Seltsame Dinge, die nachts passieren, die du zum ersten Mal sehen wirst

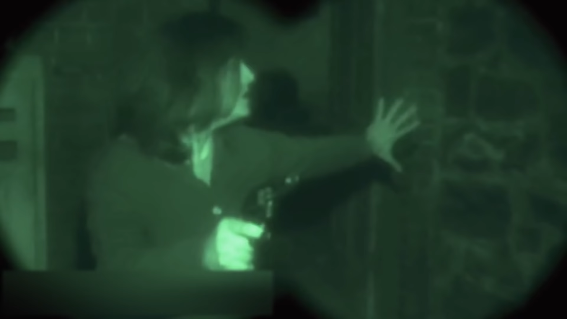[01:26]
Aber warum? Dafür gibt es mehrere Gründe. Zunächst einmal werden menschliche Augen von grünem Licht viel weniger müder als von anderen Farbtönen.
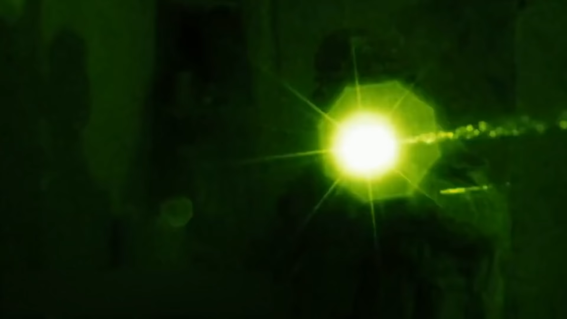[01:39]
Darüber hinaus unterscheiden wir in diesem Farbspektrum einfach mehr Farben.
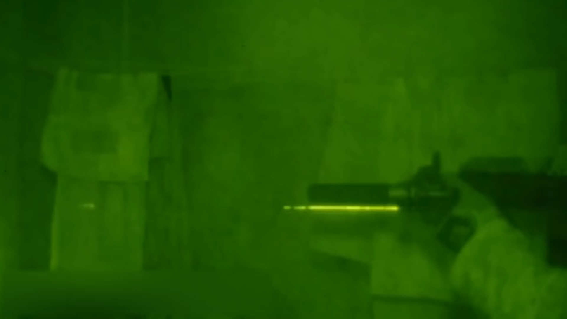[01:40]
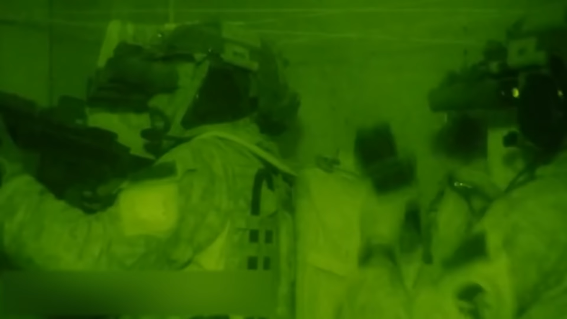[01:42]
Und das ist sehr wichtig für die Betrachtung von Details.